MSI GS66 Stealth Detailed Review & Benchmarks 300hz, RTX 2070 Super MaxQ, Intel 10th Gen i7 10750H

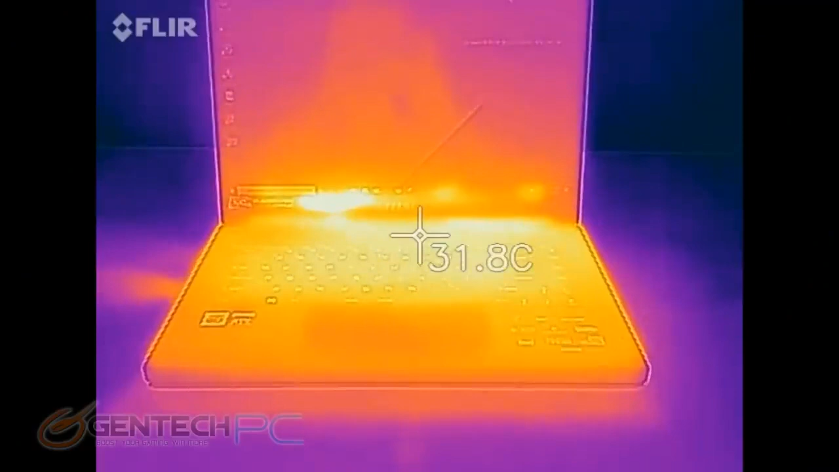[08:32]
On screen: spot 31.8°C
And now using our visual infrared thermometer we can get a view of our heat. And now using our visual infrared thermometer we can get a view of our heat
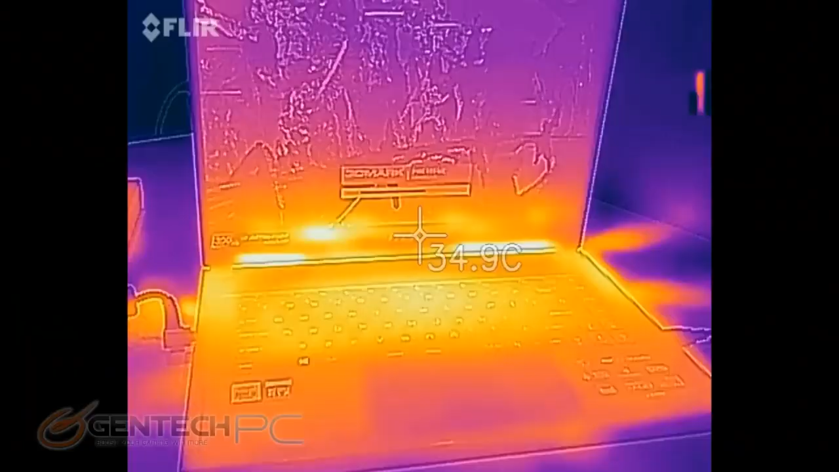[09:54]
On screen: spot 34.9°C
while the system is under load this is when we'll go back and reevaluate those temperatures and noise levels so we can see the system has definitely gone up a few degrees we can see that the keyboard is actually getting a little bit warmer there and those do especially on the thin light laptops act as ventilation paths for
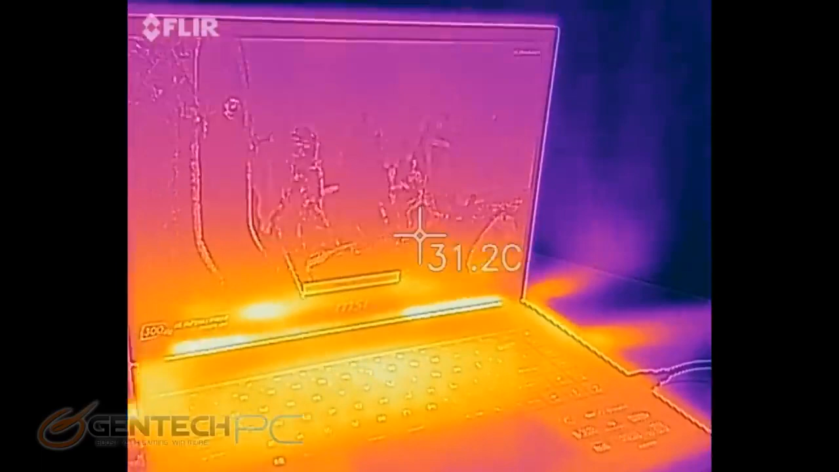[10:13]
On screen: spot 31.2°C
the heat to get out of the system but you can see the back of the laptop is working the hardest where those hotspots are showing through even from the front
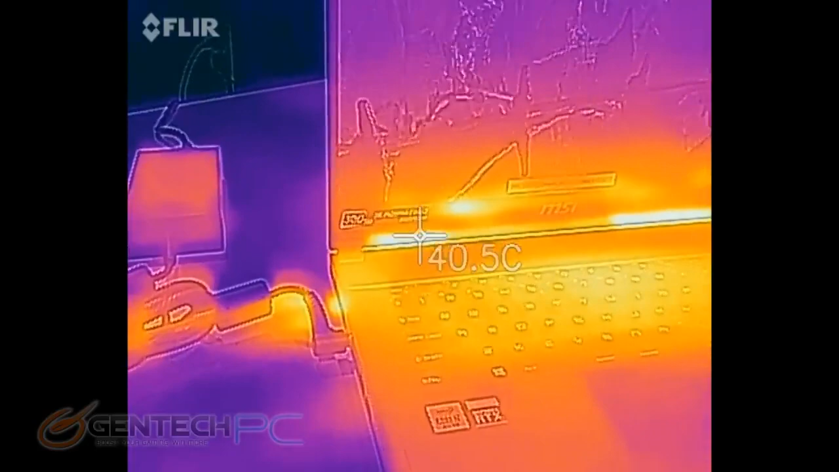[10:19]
On screen: spot 40.5°C
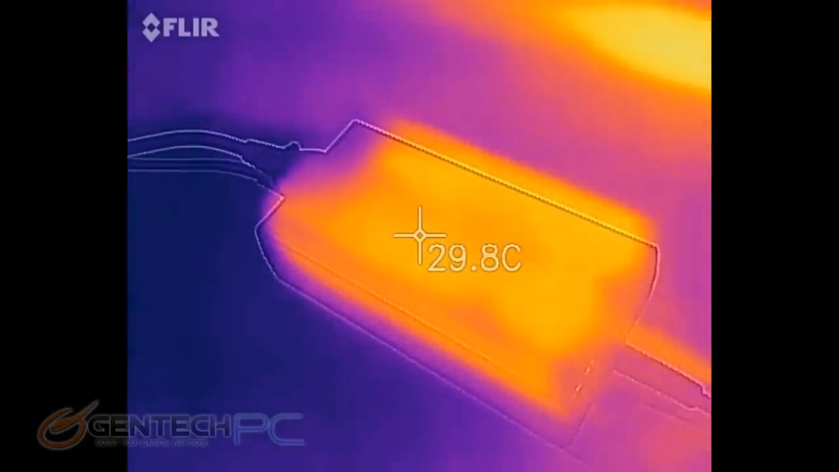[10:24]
On screen: spot 29.8°C
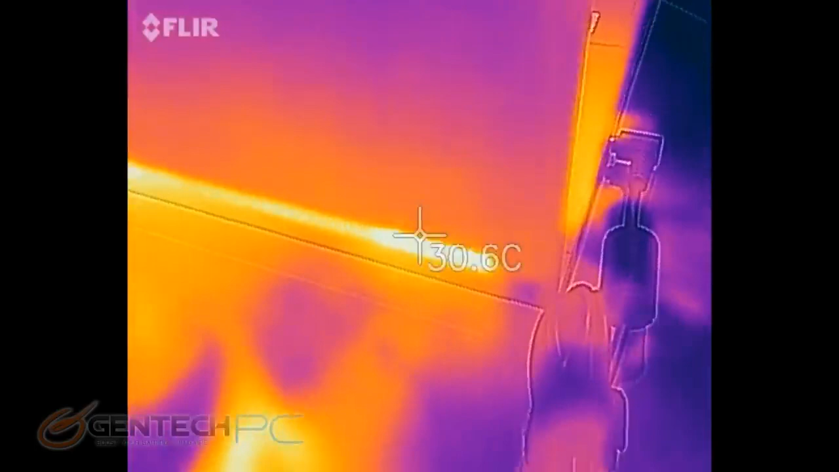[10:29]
On screen: spot 30.6°C
visually things are looking very well we can see those hotspots have gotten up to even 50 degrees
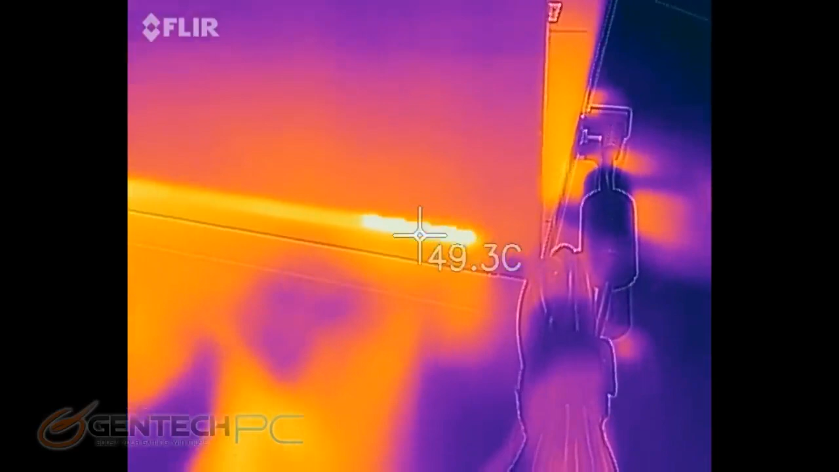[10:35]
On screen: spot 49.3°C
Celsius and you see the jet stream of heat across the table the real evaluation
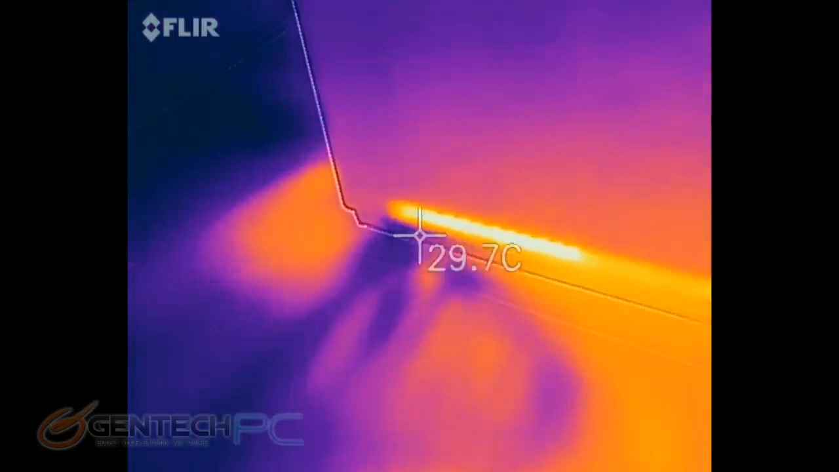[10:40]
On screen: spot 29.7°C
will be once the benchmark is done we'll go look at the internal temperature readings and make sure that those components stayed nice and cool